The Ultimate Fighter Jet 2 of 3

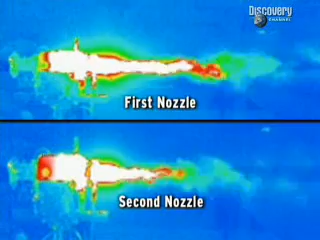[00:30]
But this 40% reduction in the plume could be enough to save the aircraft from a heat-seeking missile strike.
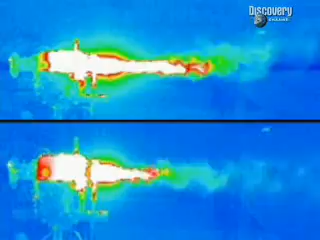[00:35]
The chink in the jet engine's armor may be about to disappear.